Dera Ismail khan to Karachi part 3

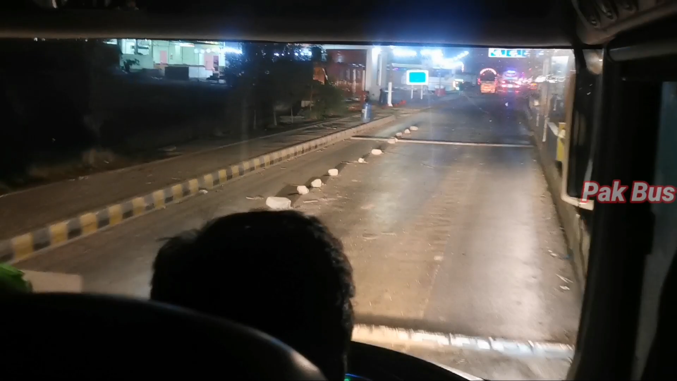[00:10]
ये डेरा इस्माइल खान से कराची के ट्रेवल का पार्ट 3 है और हम सैयदाबाद टोल प्लाजा पर मौजूद हैं। इस वक्त 3:45 हो रहे हैं।
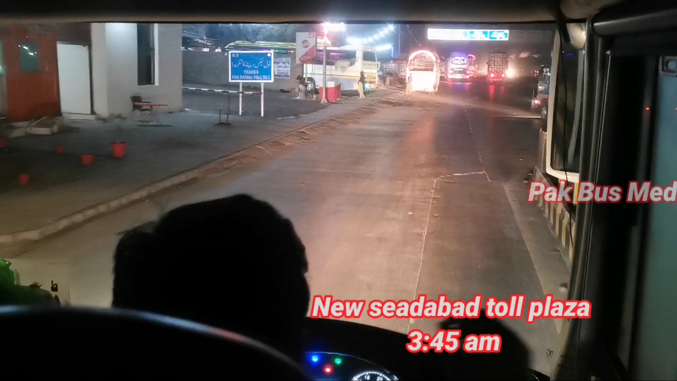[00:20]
पार्ट 2 में आपने दिखा था कि हम दौड़ बांदे रोड पर बांदे शुगर मिल के पास ट्रैफिक जाम में फंस गए थे, जिसमें हमें तकरीबन 45 लगे।